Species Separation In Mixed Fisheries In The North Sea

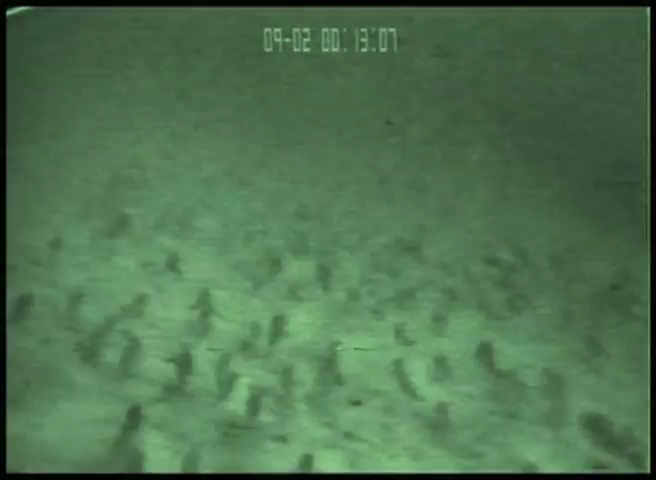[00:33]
We call this a mixed fishery.
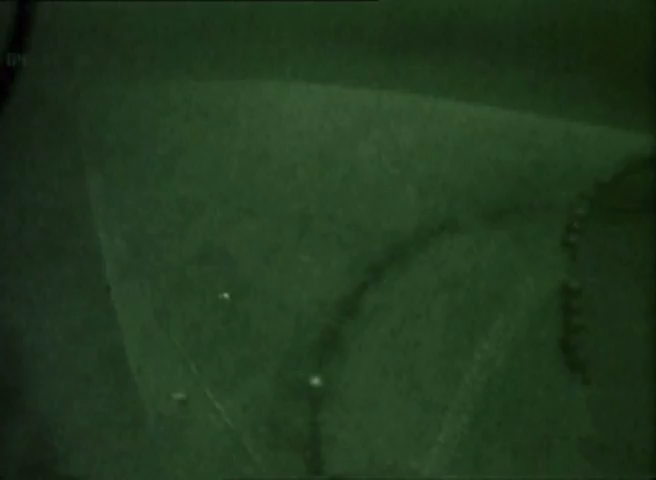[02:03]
have shown that the capture of fish by trawls and seines is not simply a sieving process.
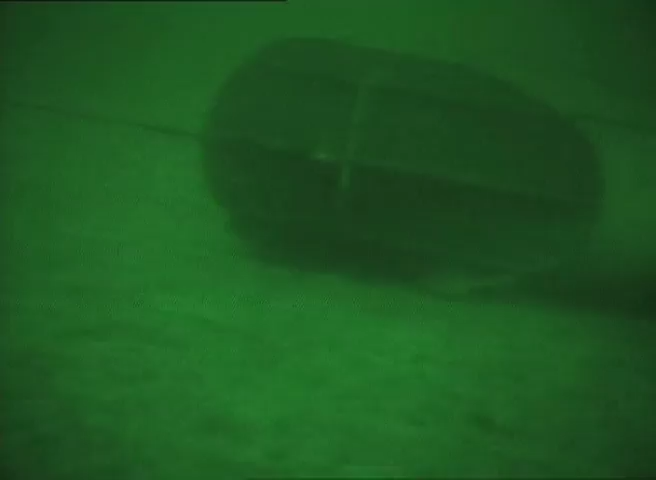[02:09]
The doors, which spread the net and the bridle wires connecting them to the net, shepherd the fish inwards,
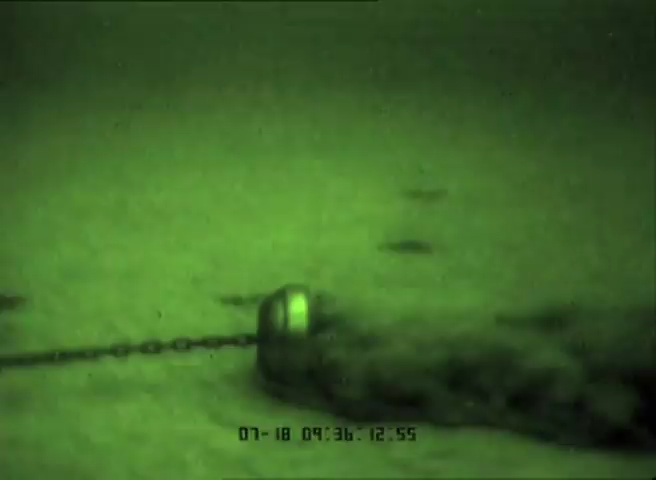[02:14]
so that they congregate in the centre of the net mouth.
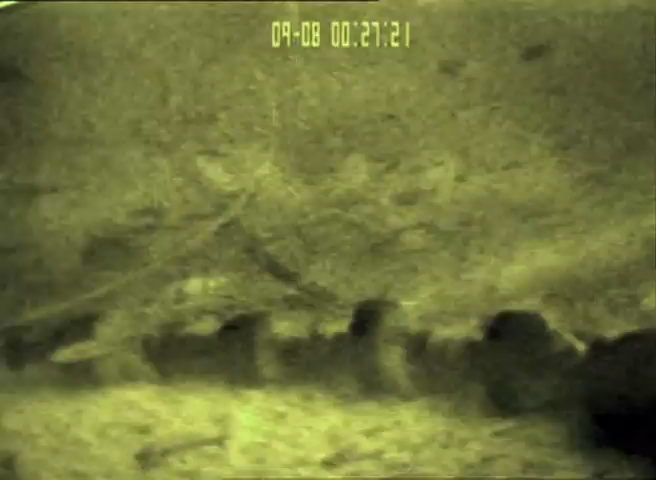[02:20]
Fish are herded here for a time, but eventually they become fatigued.
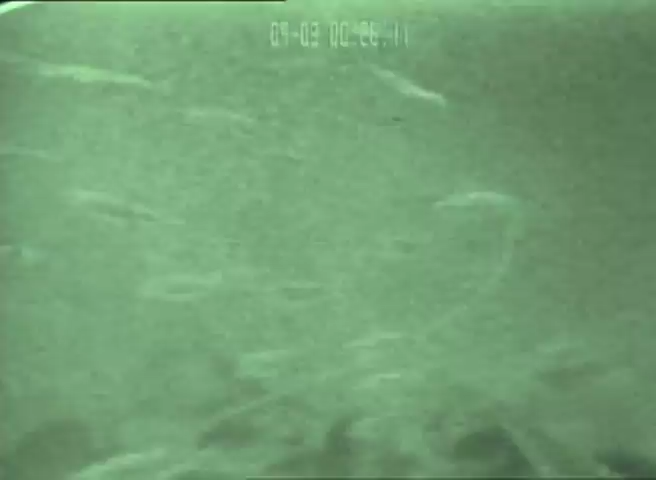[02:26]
As fish enter the net mouth,
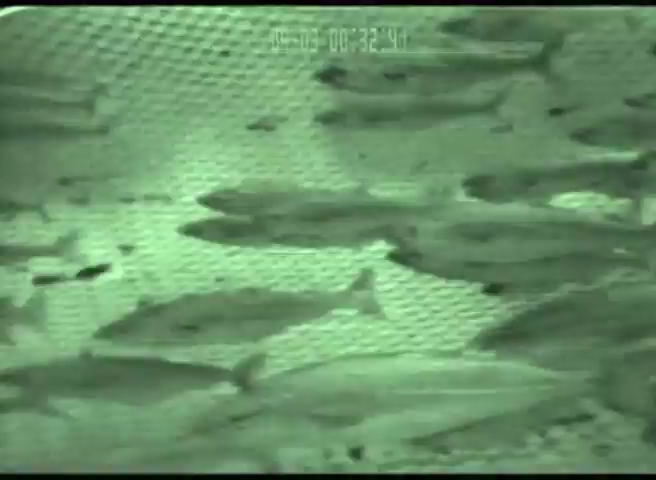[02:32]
their natural reaction is to maintain a certain distance between themselves, other fish and the netting.
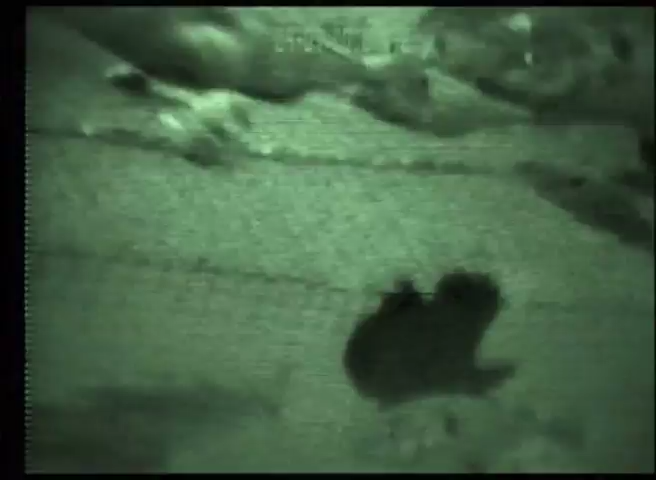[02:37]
They tend to keep station with the moving netting pattern, but gradually they tire.
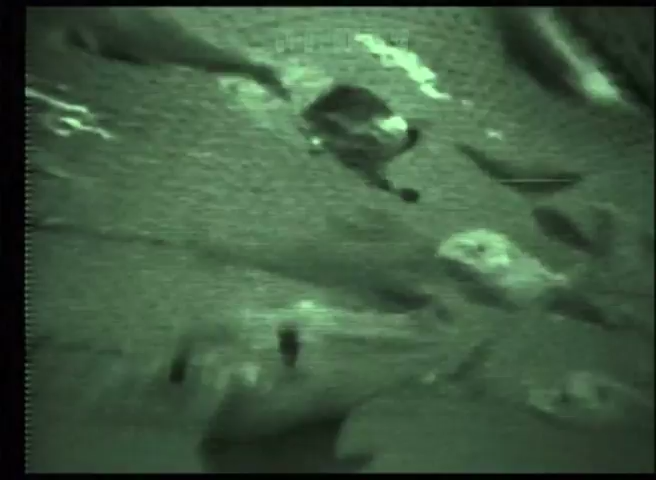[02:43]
They become more densely packed as the net narrows towards the cod end. Underwater observations have also revealed that
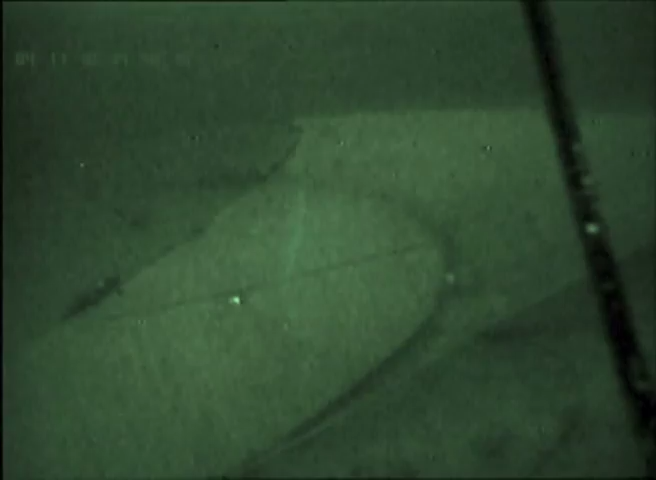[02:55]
different species react in characteristic ways when entering the net mouth.
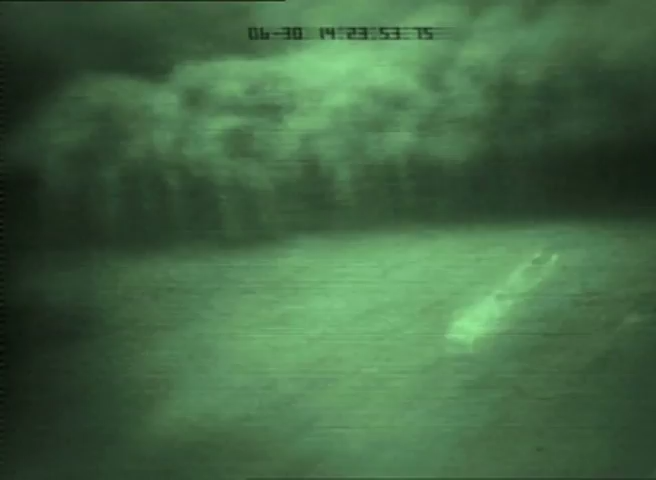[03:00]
Nephrops, or prawns, can swim, but it's not long before they tire.
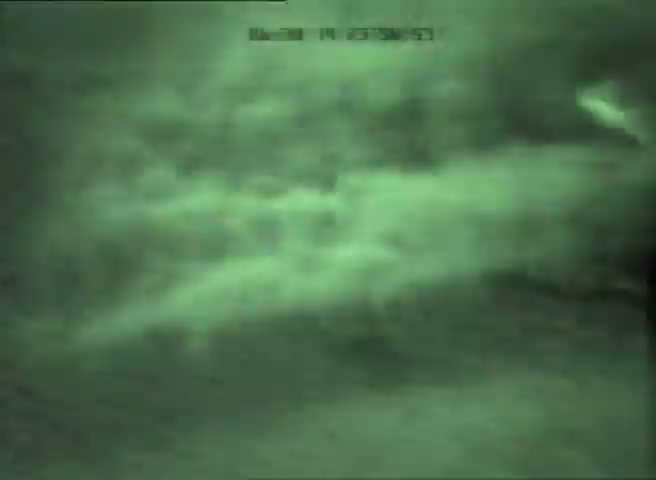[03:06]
Flatfish swim ahead of the ground rope with typical short bursts of tail flicks.
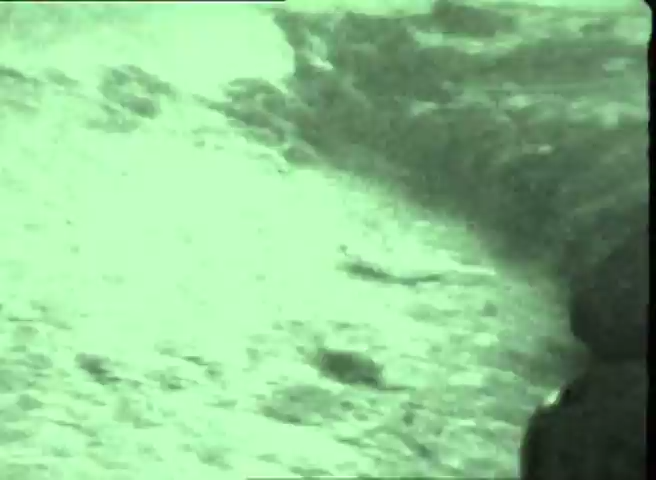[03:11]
They may find an escape path under the ground rope if the bobbins are large diameter.
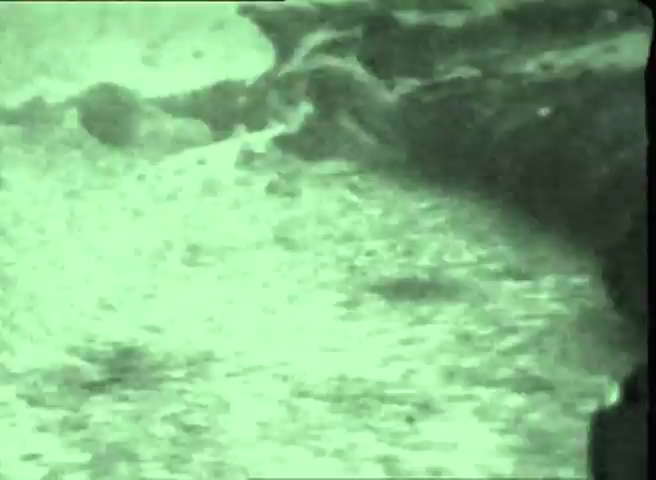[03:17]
They enter the net low down and initially stay close to the belly netting.
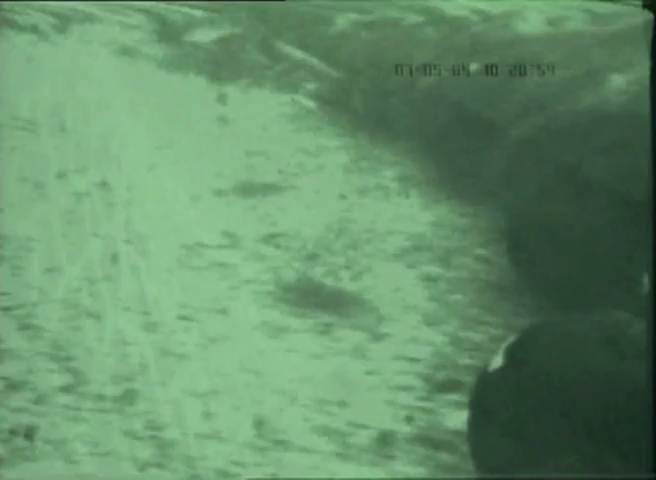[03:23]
In the cod end, however, they can be at any level.
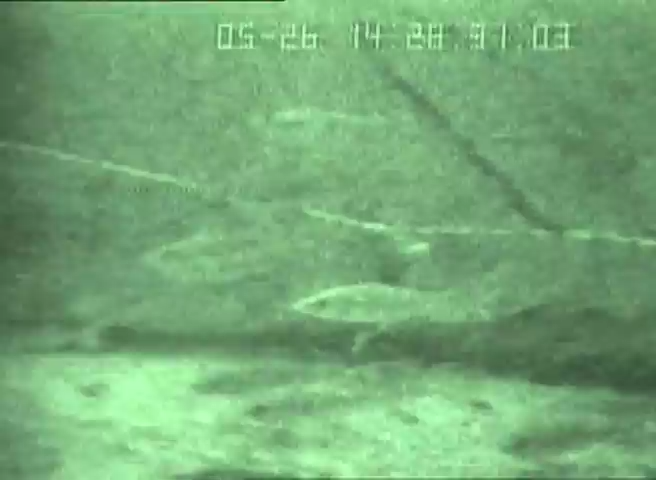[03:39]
Like flatfish and prawns, cod tend to enter the net at a low level not more than half a metre above the ground rope.
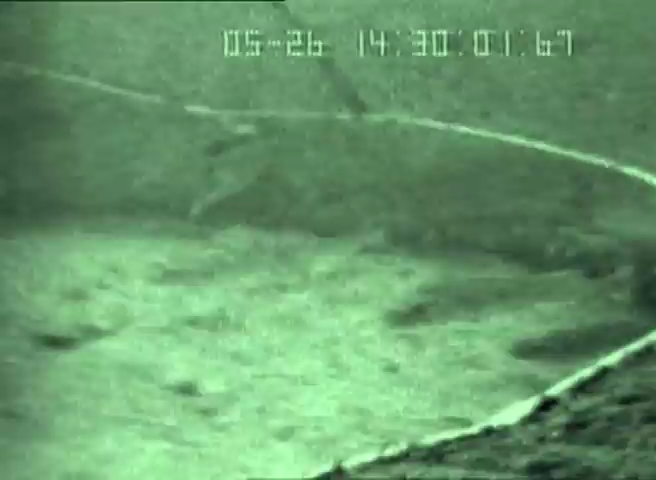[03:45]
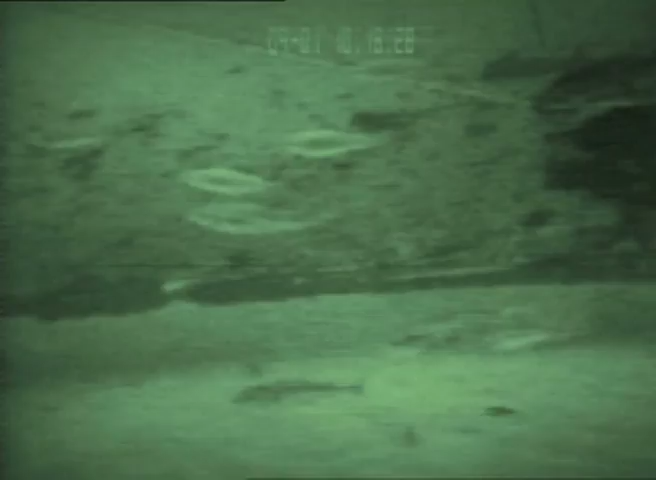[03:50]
But when haddock tire, they rise high ahead of the ground gear before turning back into the net.
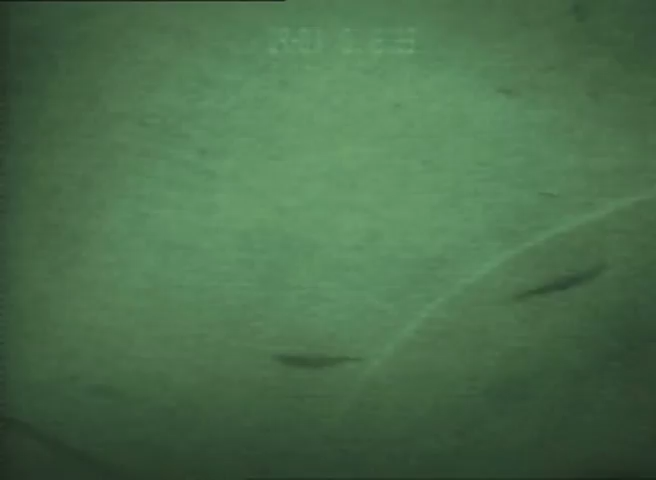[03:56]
Whiting and saith rise higher than ground fish but lower than the haddock.
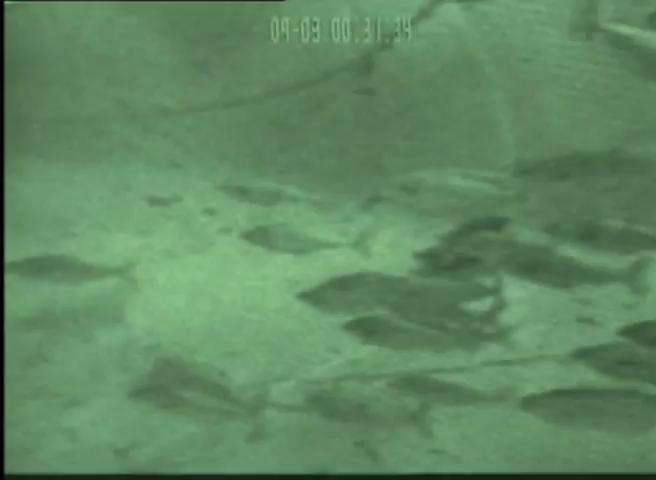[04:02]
There are clear species differences in behaviour at the mouth of the net. Further back in the net, fish are more tightly packed but still behave in a controlled way.
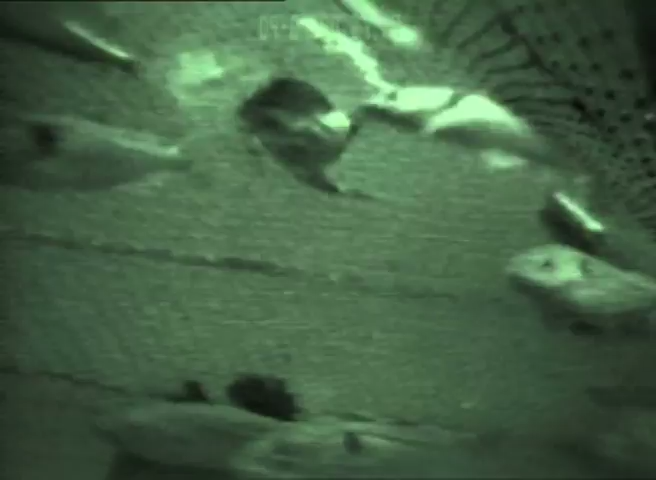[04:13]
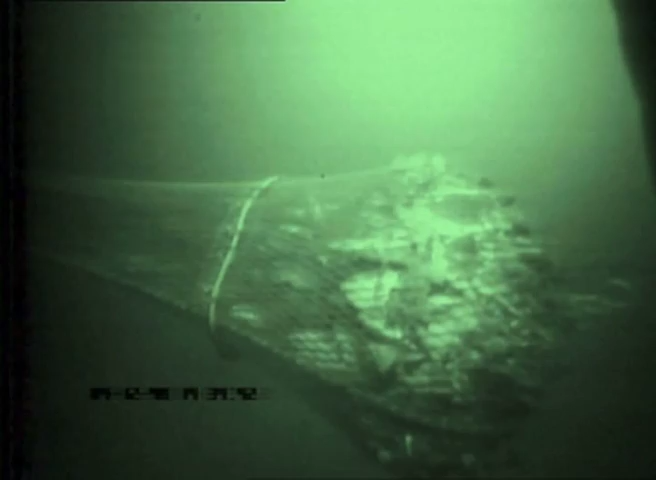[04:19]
When in the cod end, however, the situation is very different.
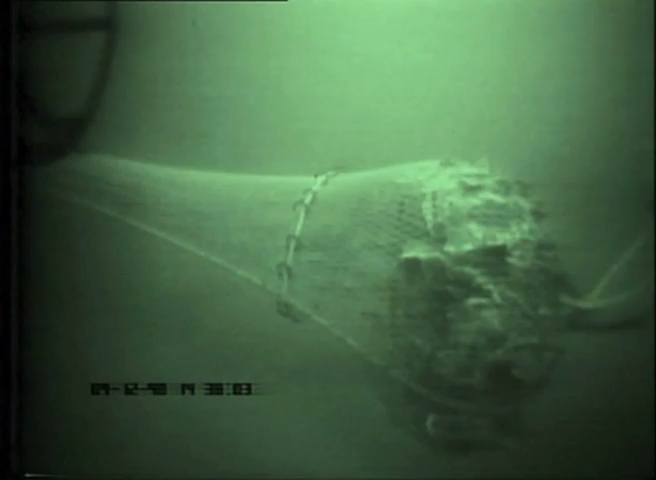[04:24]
The fish are restricted by each other and by the surrounding netting and there may be turbulence. Separation by species may be more difficult.
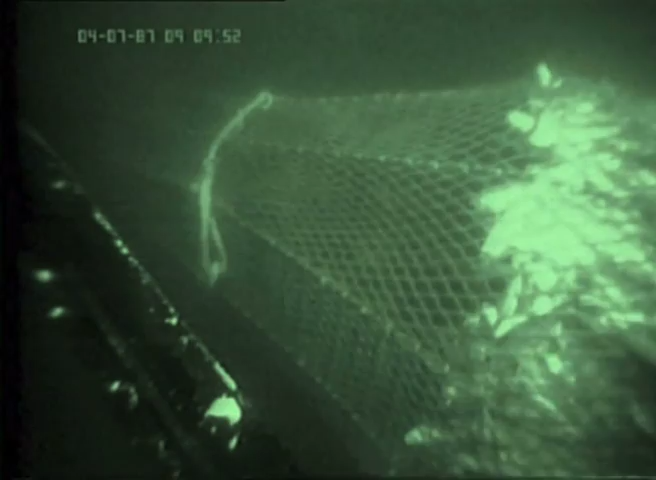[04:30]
Escape is sometimes passive and sometimes active.